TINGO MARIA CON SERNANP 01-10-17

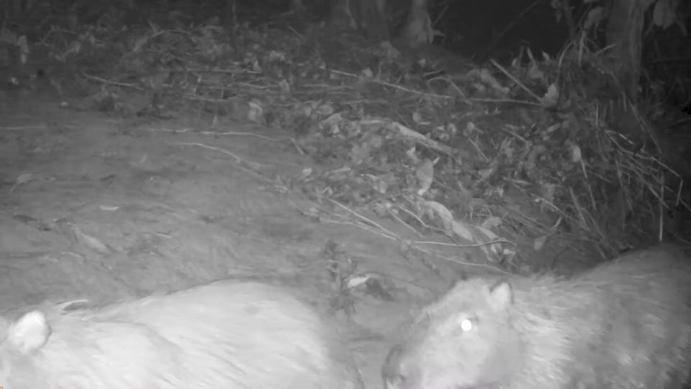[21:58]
Pasa un tapir, un ronzoco y al final,
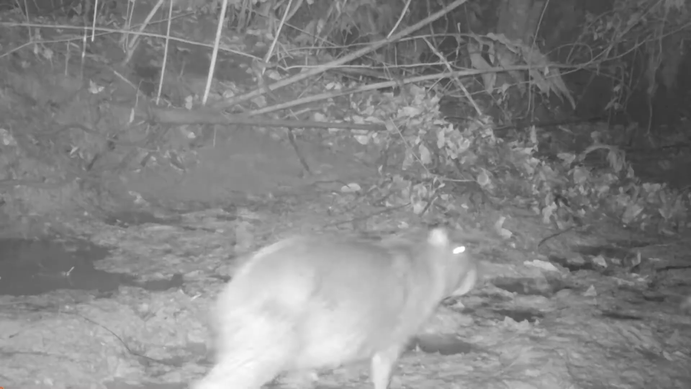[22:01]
como cereza del pastel,
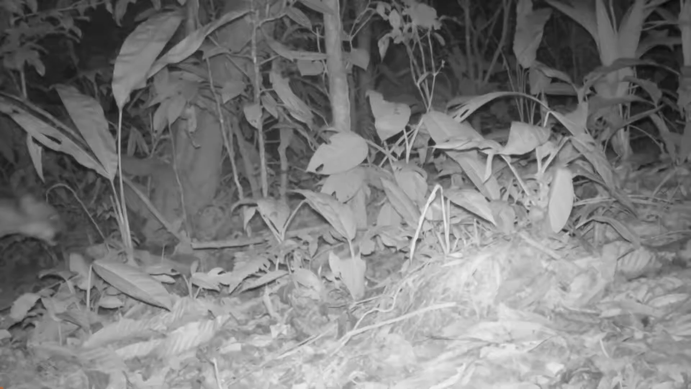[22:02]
el rey de estos parajes, el imponente Puma.